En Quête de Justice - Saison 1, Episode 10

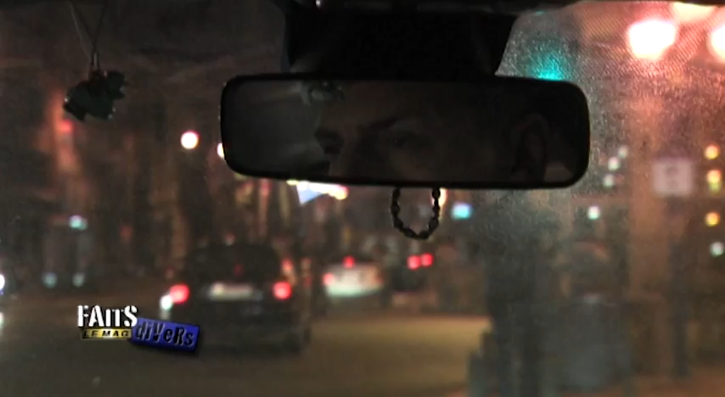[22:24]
3 fois par semaine, Jacqueline, qui est âgée de 73 ans, se lève à 5 heures du matin pour se rendre à la prison du Forest.